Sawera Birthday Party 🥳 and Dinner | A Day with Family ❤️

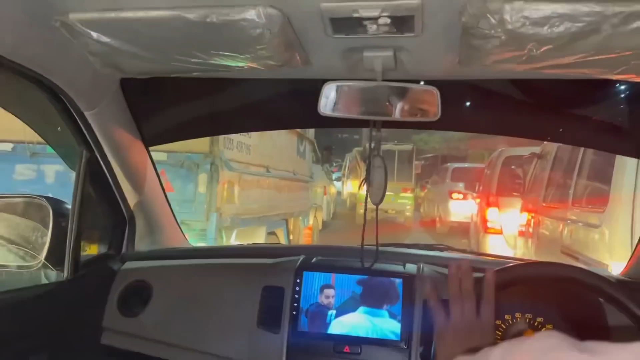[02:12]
ओह माय गॉड, पिछले 25 मिनट से हम गाड़ी में बैठे हैं और वेट कर रहे हैं ट्रैफिक जल्दी से ओपन और हम अपनी डेस्टिनेशन पर पहुंचे।